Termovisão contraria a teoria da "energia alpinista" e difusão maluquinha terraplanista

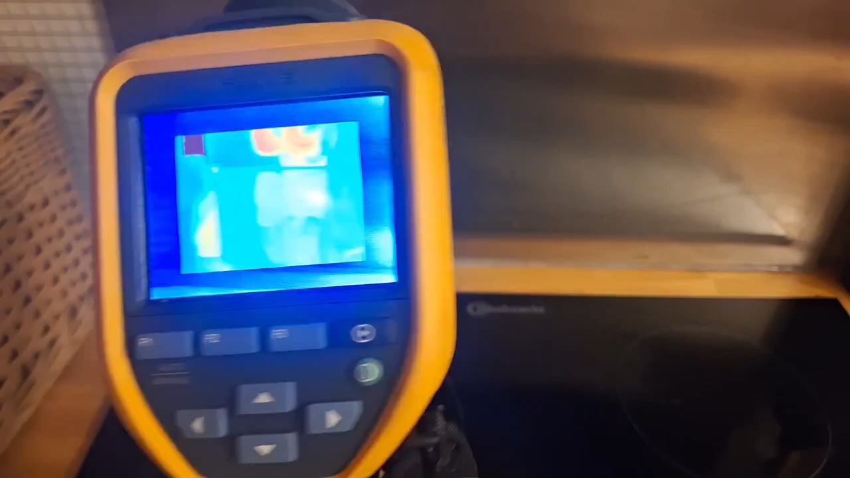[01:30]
E é bem interessante porque, ó, está lá o pontinho laser se movendo lá, né?
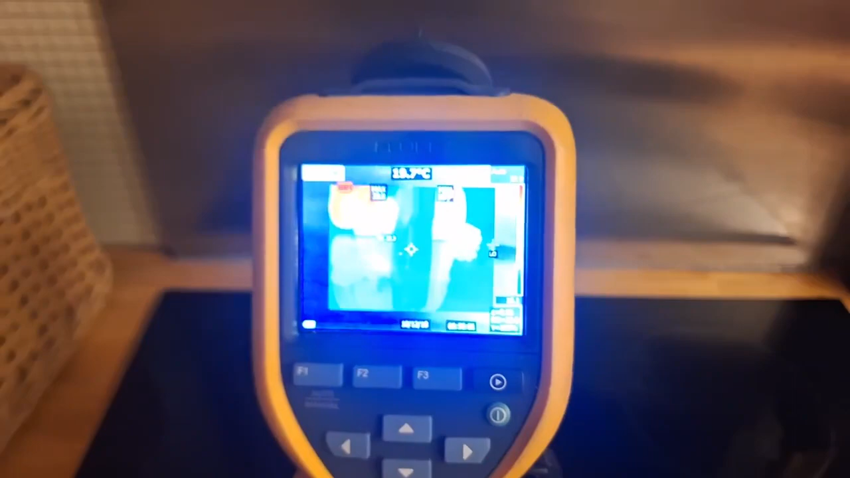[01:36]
Então se eu colocar minha mão aqui, por exemplo, olha que interessante, ó. Ele pega, tá?
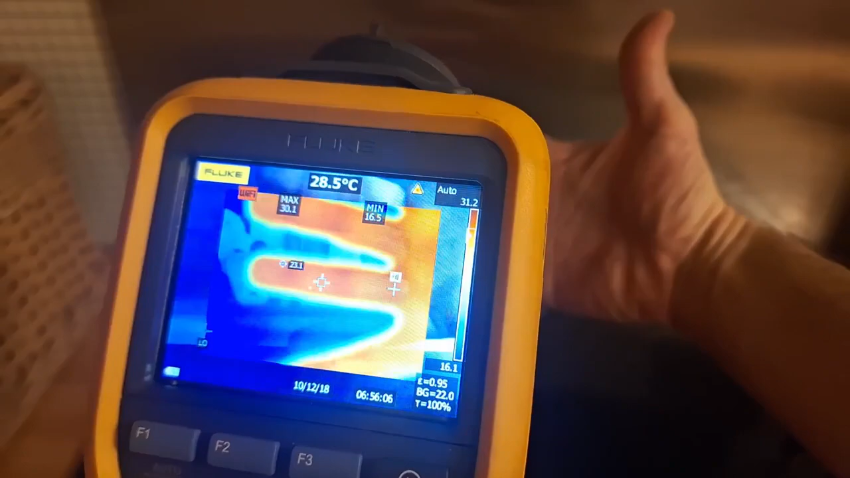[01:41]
On screen: spot 28.5°C
O perfil térmico da minha mão aqui, os pontos mais quentes, ele coloca ali em escala de cores, né? Que você está vendo mais vermelho, tá?
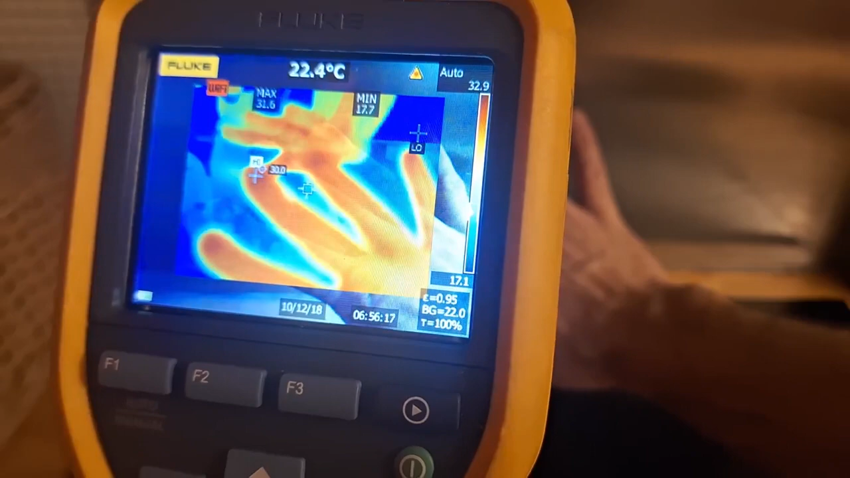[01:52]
Mais quente, né?
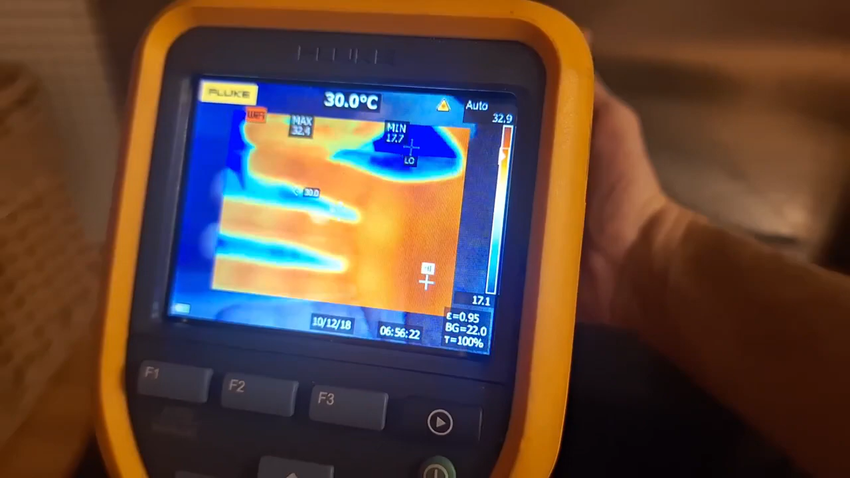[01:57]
On screen: spot 30.0°C
Você está vendo ali em azul, tá? Mais frio.
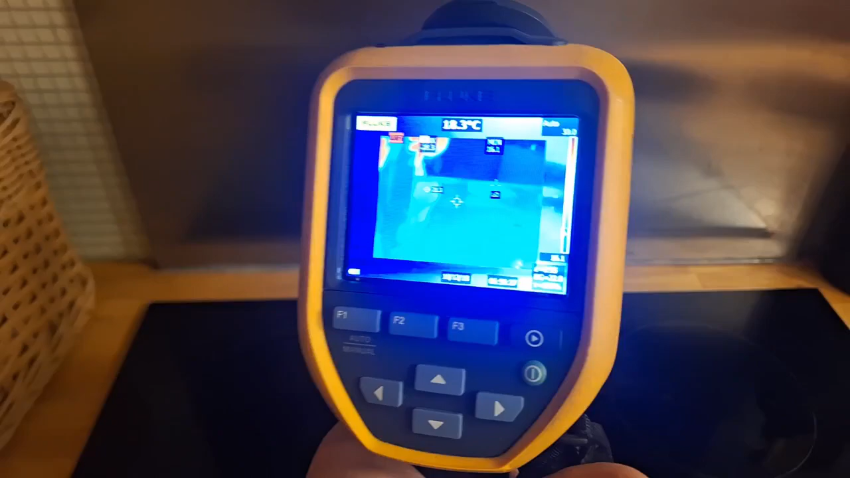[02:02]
Então nós vamos fazer o seguinte, para não atrapalhar a medição, nós vamos pegar uma superfície não reflexiva, pode ser aqui em cima da minha mesa aqui, ó.
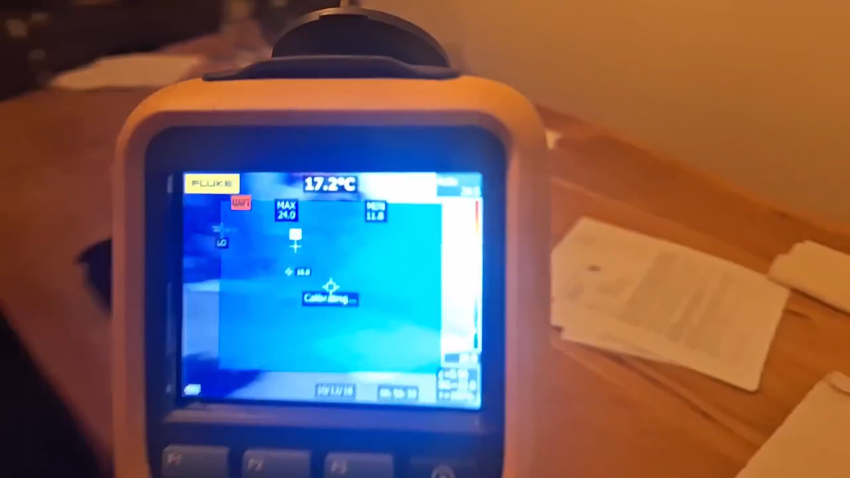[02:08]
On screen: spot 17.2°C
Gente, aqui nesse prato, nós temos um pedação de queijo aqui que estava no congelador, tá?
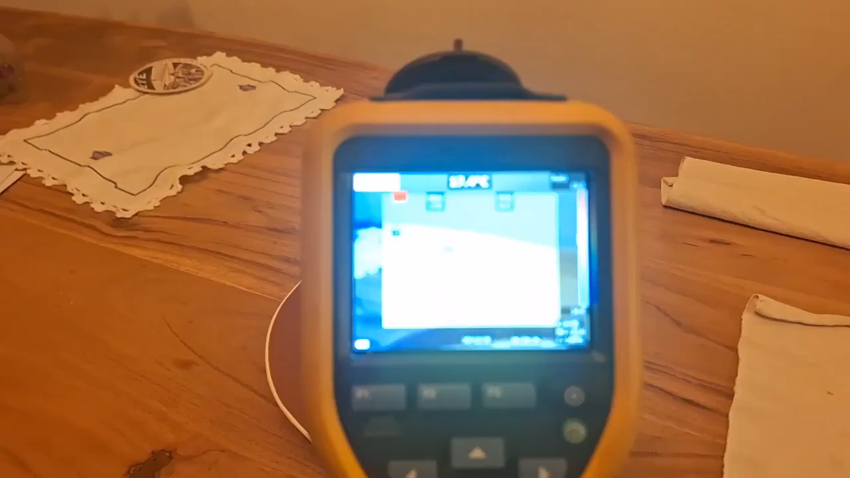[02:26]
Uma câmera térmica apontando ali para o nosso queijo,
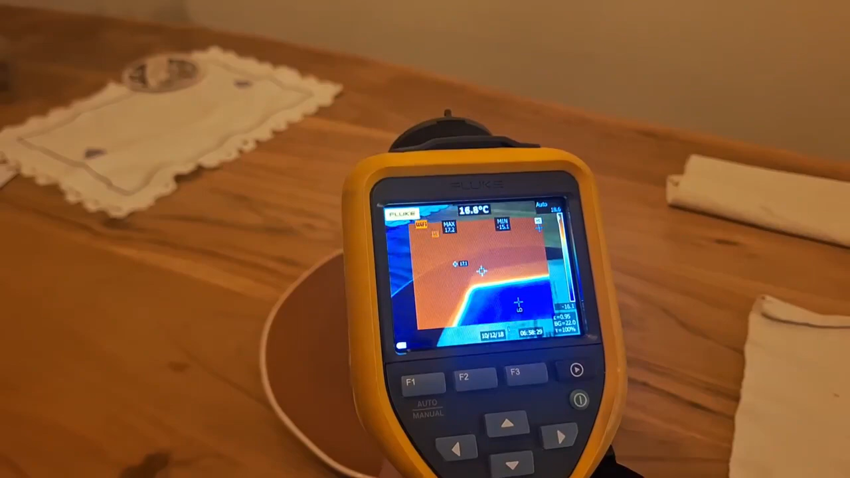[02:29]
On screen: spot 16.8°C
vocês estão vendo que ele está bem azulzão mesmo, comparado, tá?
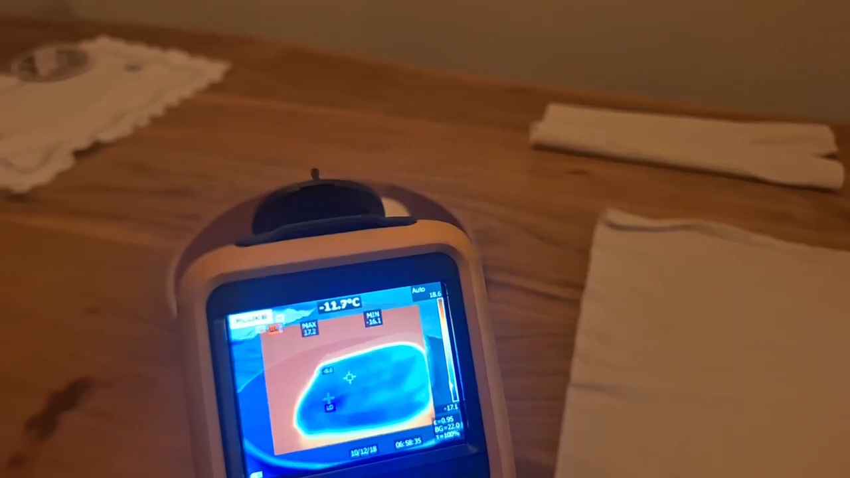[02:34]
On screen: spot -11.7°C
Aos outros pontos da imagem, que estão ali, né?
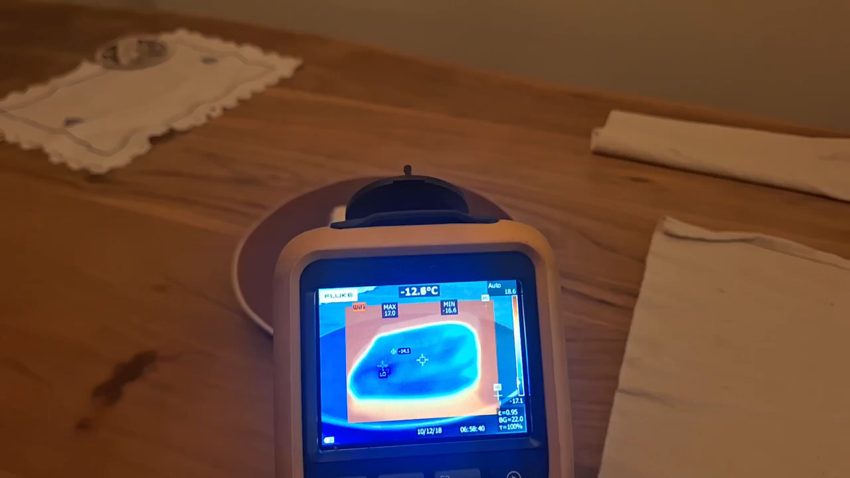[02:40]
On screen: spot -12.8°C
Mais vermelhos, né? Olha só que interessante.
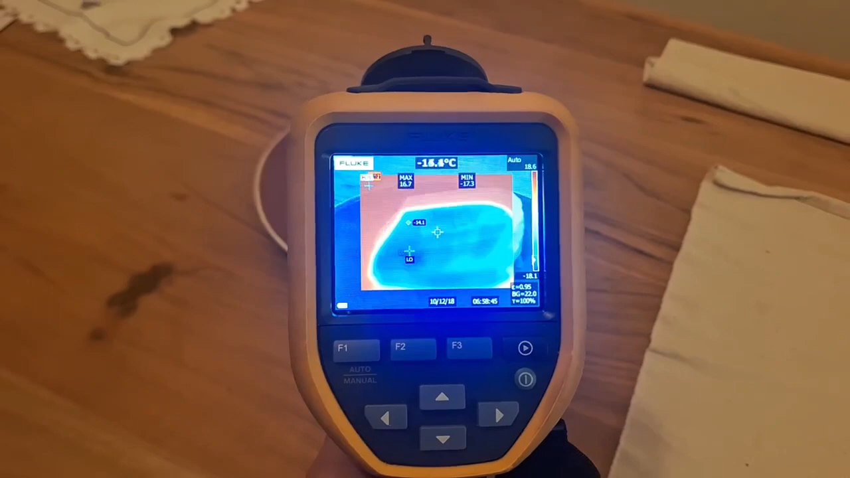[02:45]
Inclusive ali, se a gente der um zoom aqui, ó,
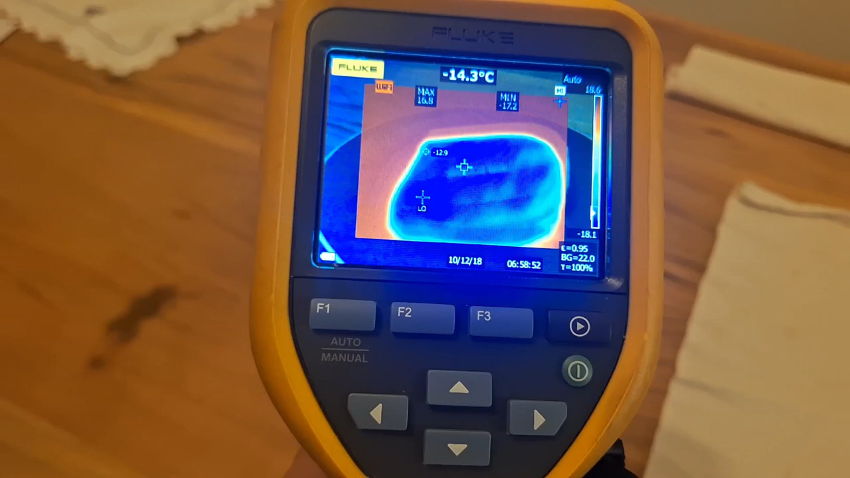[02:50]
On screen: spot -14.3°C
a mínima que ele está marcando ali, menos 17.2 graus. Então está dando uma diferençazinha no que o ThermoVision está mostrando e o que o meu termômetro infravermelho estava mostrando. Mas isso aqui ele pega instantâneo, não tem essa do termômetro ter que esperar, né? Porque cada pixel da tela é independente, né?
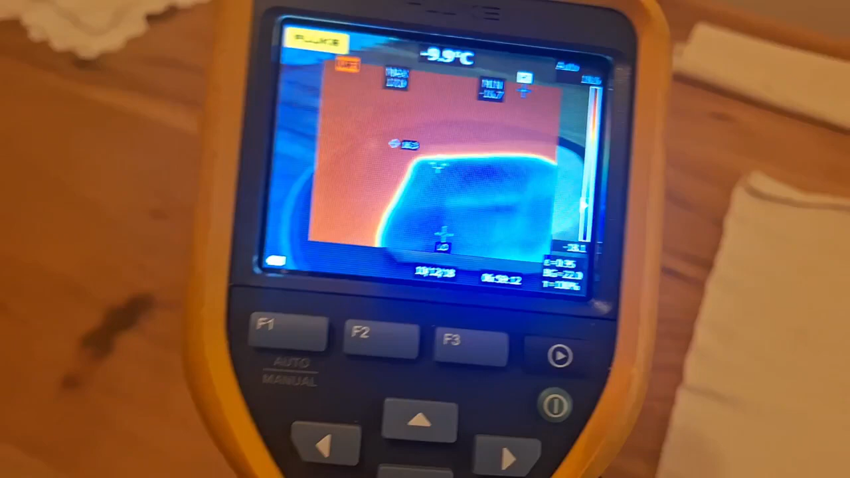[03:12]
Ele pega aquilo ali, processa, né?
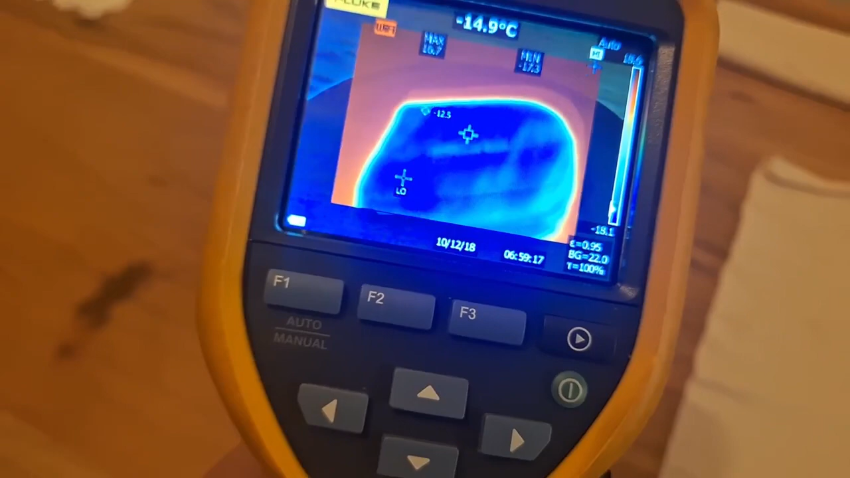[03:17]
On screen: spot -14.9°C
E te dá um perfil de temperatura em função ali de cada ponto da imagem que ele está pegando por infravermelho.
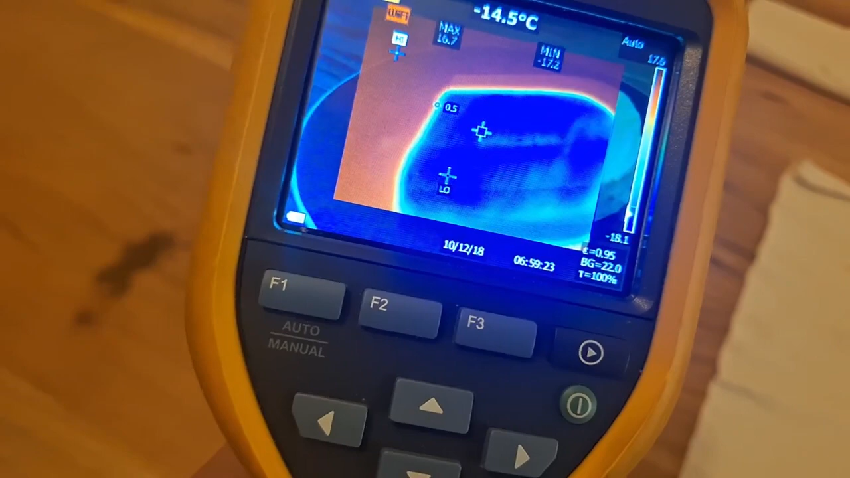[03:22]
On screen: spot -14.5°C
Beleza? Então, entendido o funcionamento do bagulho, eu vou acender o isqueiro.
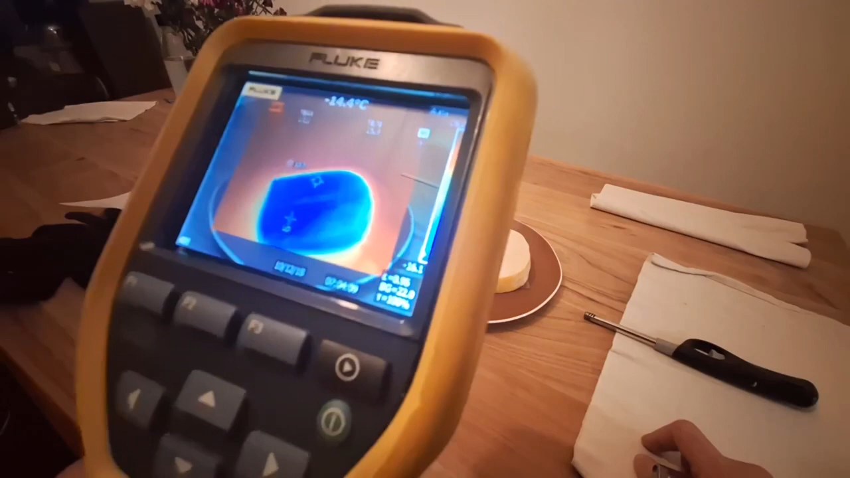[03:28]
Vocês vão ver a imagem dupla.
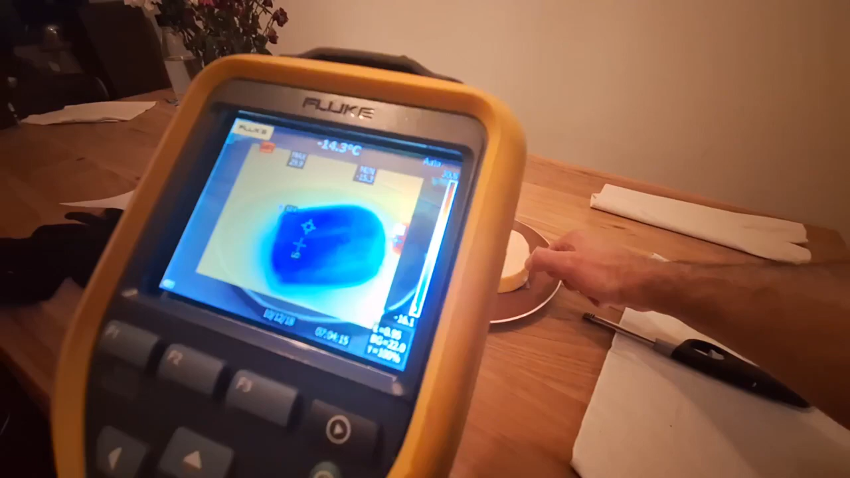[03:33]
On screen: spot -14.3°C
o que está acontecendo na câmera térmica. Eu vou até tentar manter o foco aqui, né?